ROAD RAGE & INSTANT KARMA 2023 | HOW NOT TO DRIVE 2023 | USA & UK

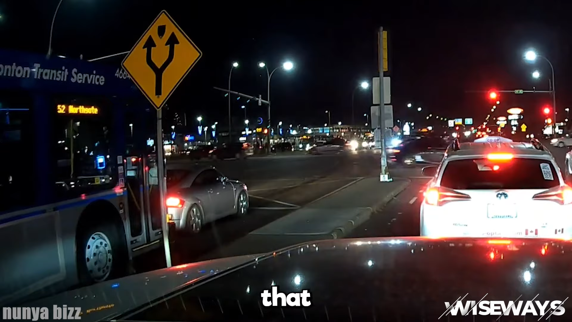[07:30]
He ends up hitting car in front. Bus driver wasn't aware that he was too close.